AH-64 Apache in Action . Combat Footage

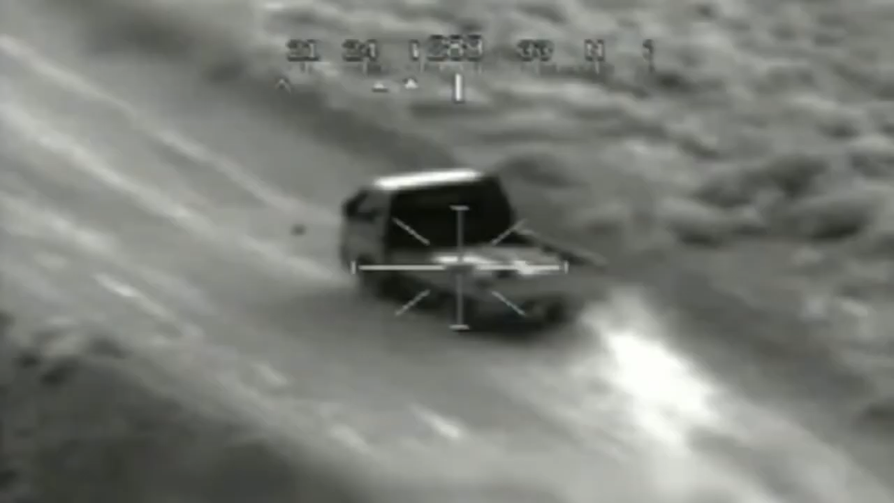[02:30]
exactly. You're clear hot to blow up the blue bongo, over.
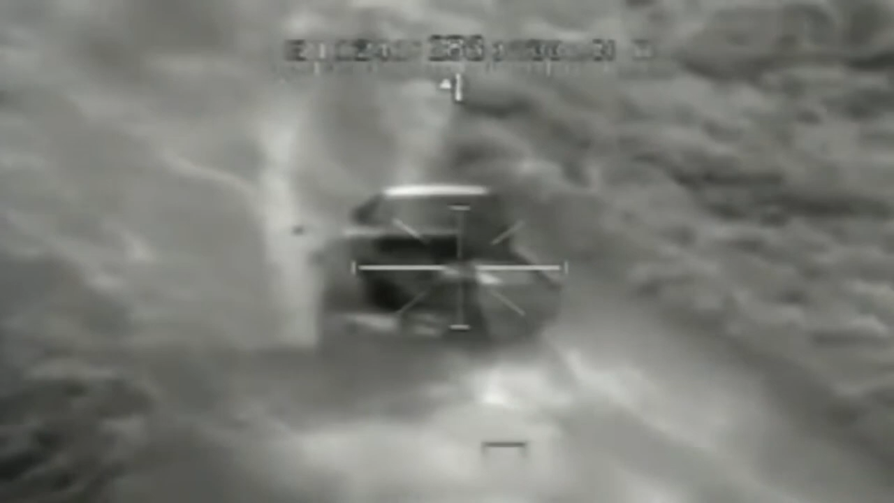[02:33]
And you're clear whenever you're ready, get a good line of sight.
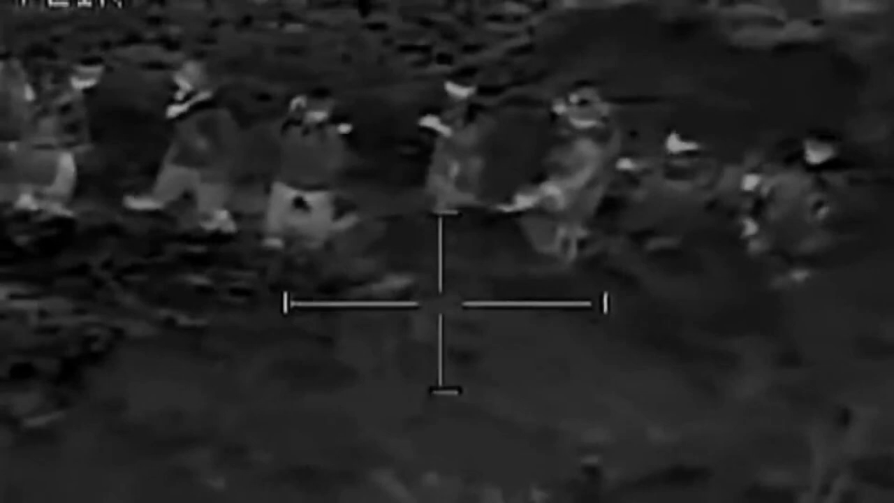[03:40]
What's the approximate distance from the nearest collot? Over. Roger. Closest collot is a 200 meters.
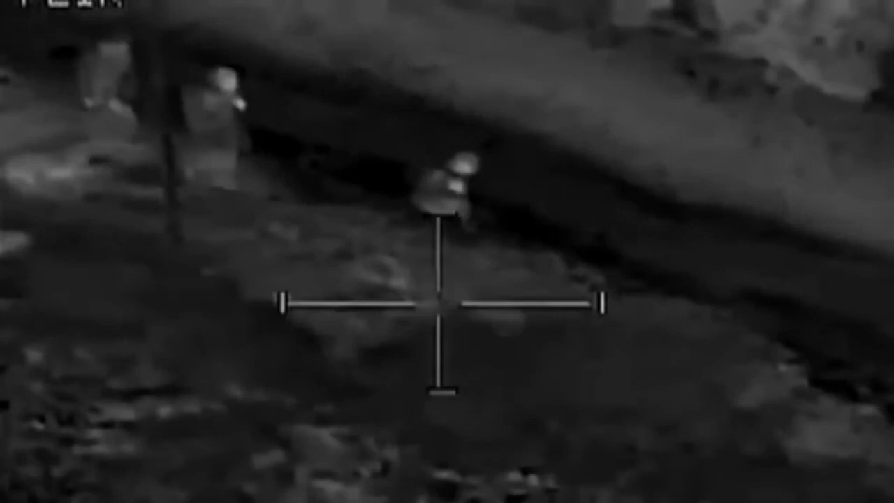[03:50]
Do you catch them in the middle of that? Should be any collateral? I don't think we're going to have any collateral if we go along the road.
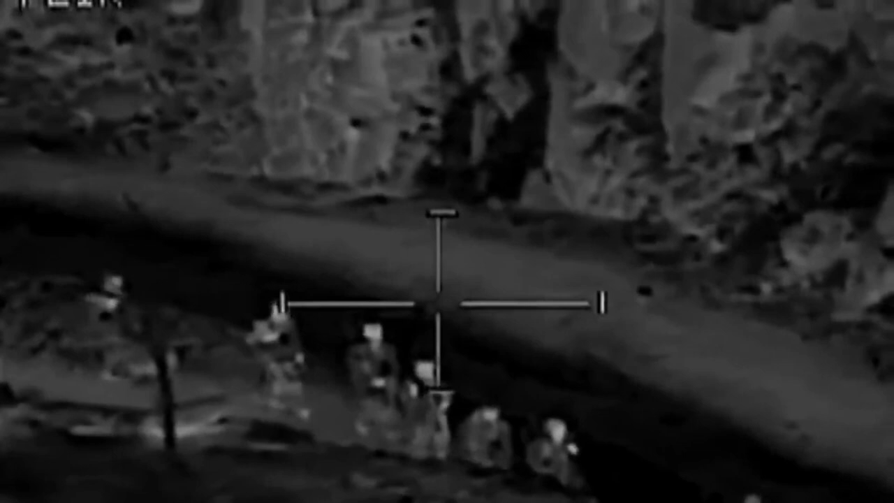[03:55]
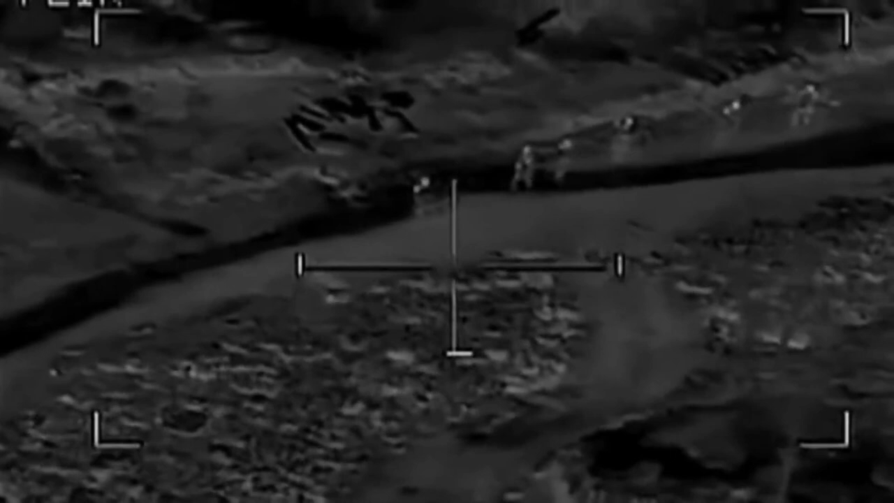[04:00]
We're observing them walking farther away from all collateral damage.
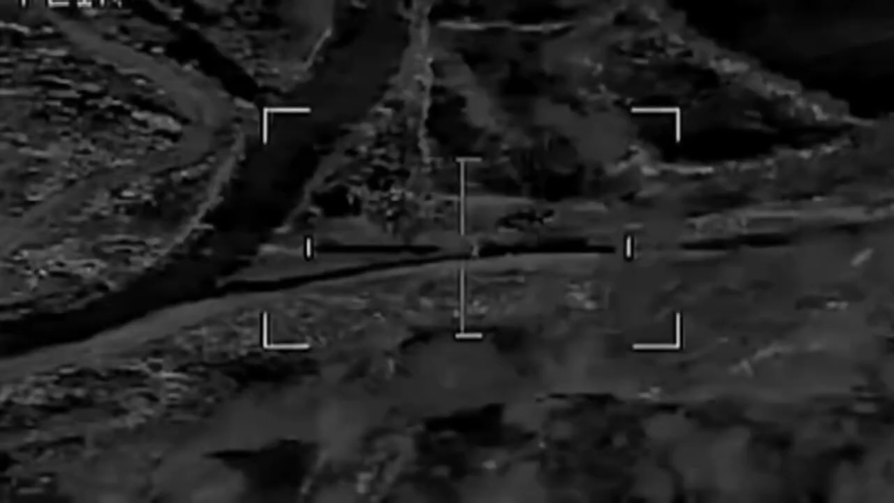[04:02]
Roger. Give me a good estimate on distance from the last bigger group of collots. They're about 200 meters per collot.
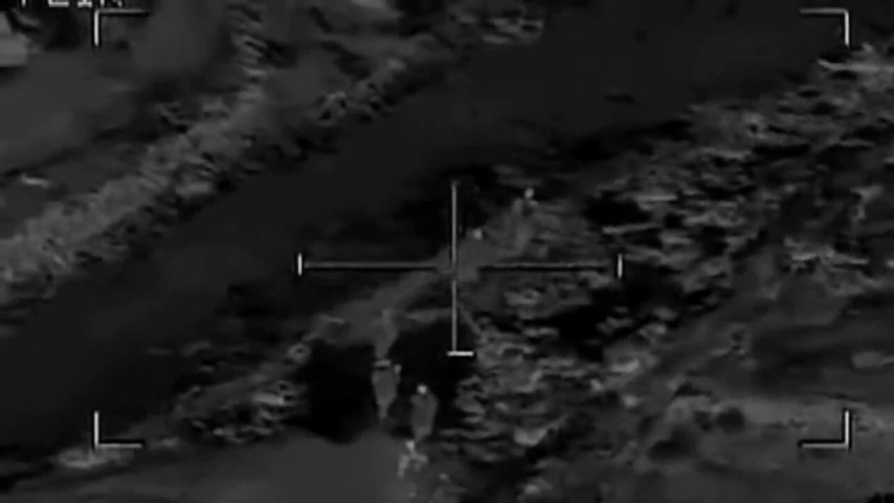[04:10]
At least, probably more than that.
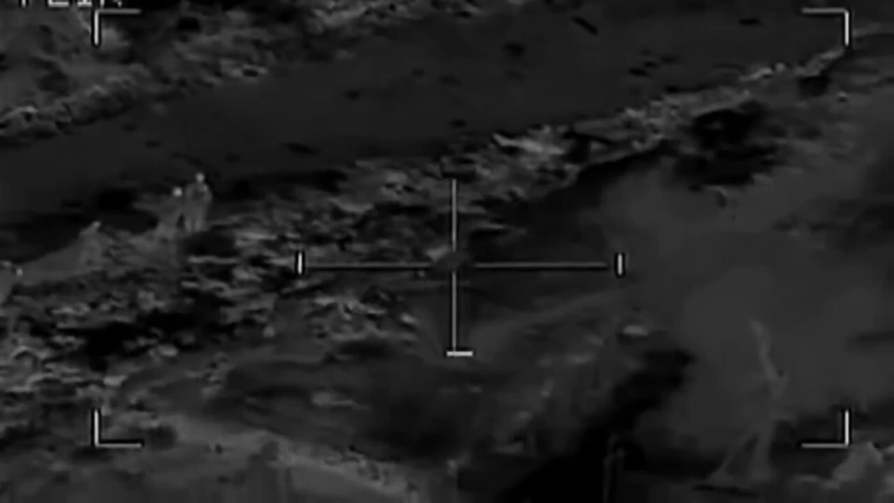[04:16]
We are now 200 meters from the closest collot,
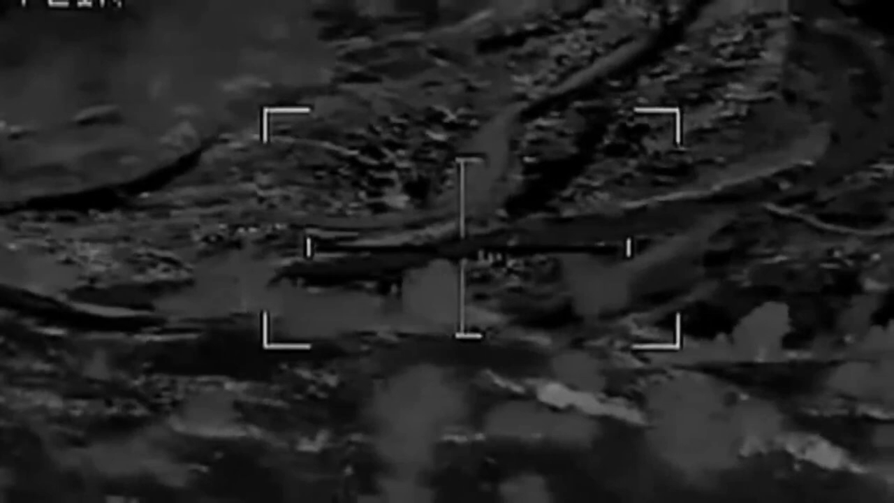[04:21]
still staying in a tight group with their weapons, requesting the clearance fire.
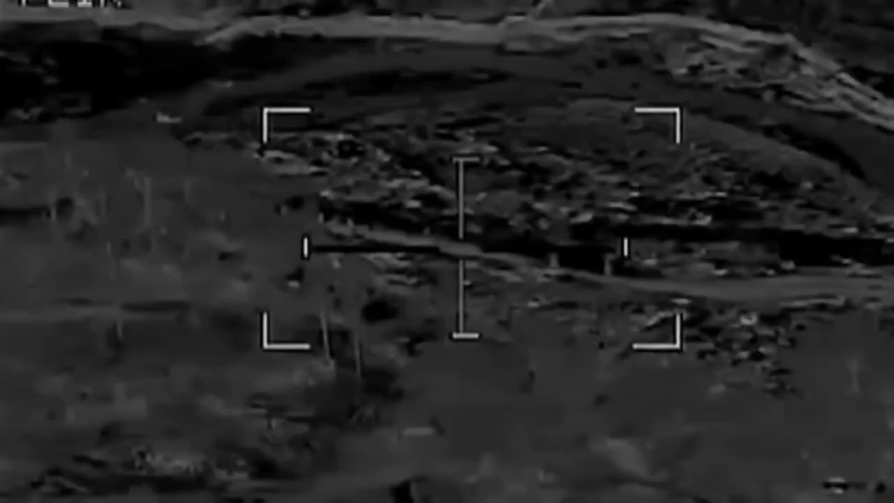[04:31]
Be advised, we're going to get set up on a good inbound run to completely eliminate any collateral damage.
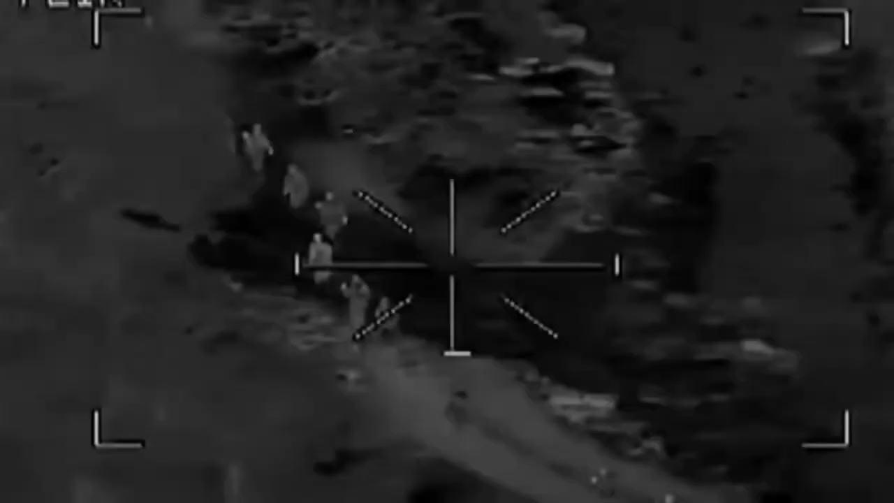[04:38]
Clear fire. Pause the gun, and firing.